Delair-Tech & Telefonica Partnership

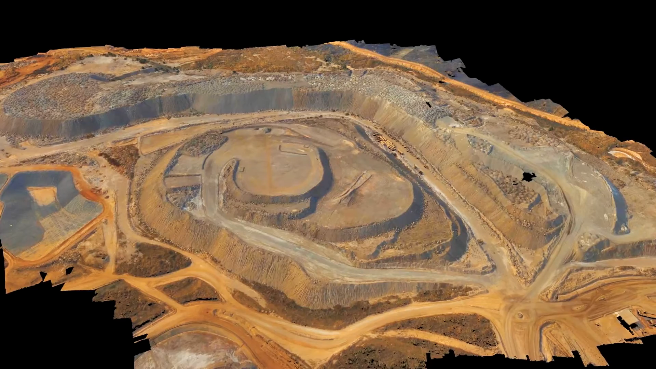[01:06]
They can be 3D point clouds or specific agronomical maps, for instance, for use in agriculture.
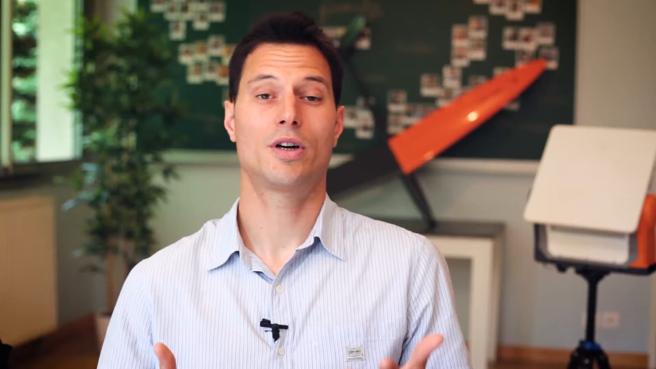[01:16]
Drone are an amazing tool, but their use in this industry is only possible
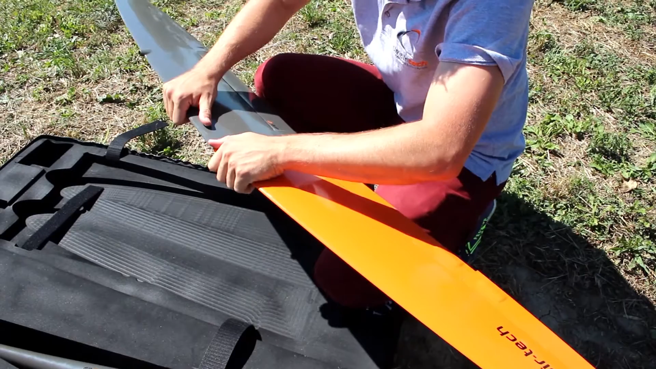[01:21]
if the information they provide is valuable to the customer. For instance, we provide a service to the power lines company,
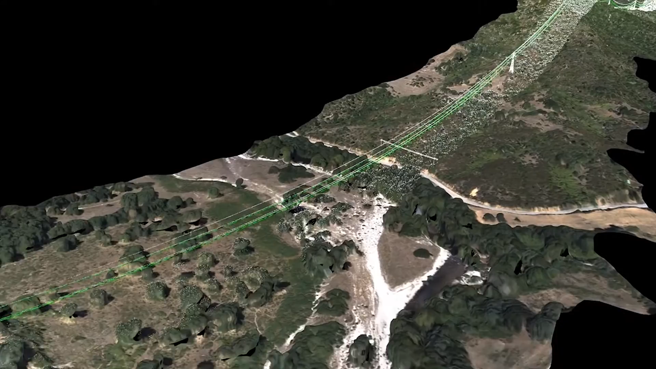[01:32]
which computes automatically the distance between the vegetation and the power lines.